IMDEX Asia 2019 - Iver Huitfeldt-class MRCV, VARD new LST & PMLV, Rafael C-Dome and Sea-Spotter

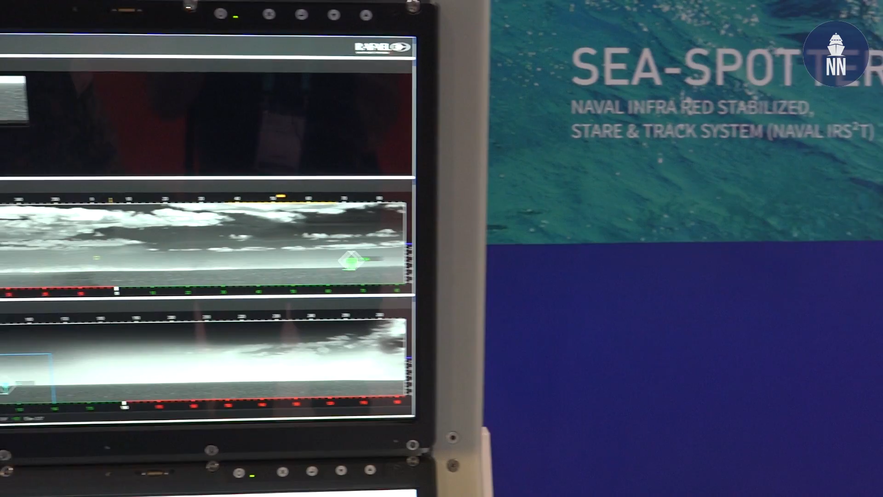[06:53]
In addition to that we are presenting the C-Spotter. The C-Spotter is the new version of the IRST, the IR steering radar.